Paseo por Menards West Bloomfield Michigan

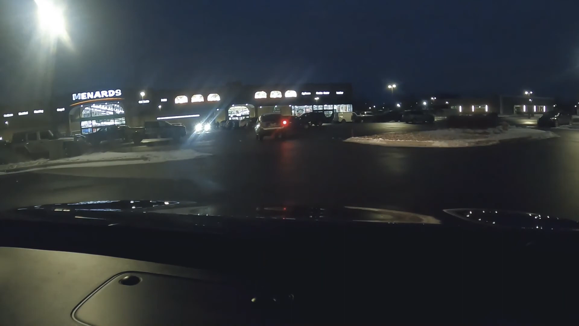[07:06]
y ahi esta la parte de arriba del Benartz es de dos pisos? si ok